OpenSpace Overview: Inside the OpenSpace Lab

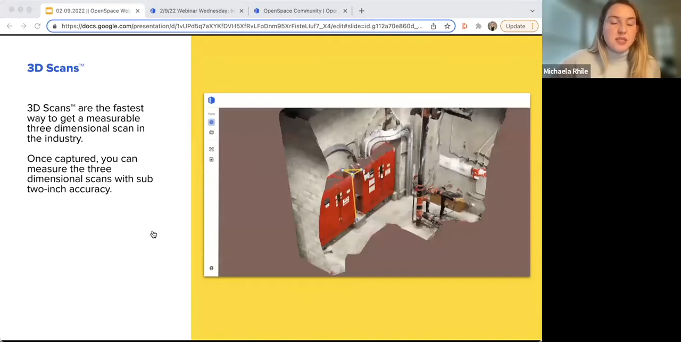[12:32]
using it hearing them using it for qaqc or checking measurements for as built documentation so kind of anything that you may need measurements for currently we're reporting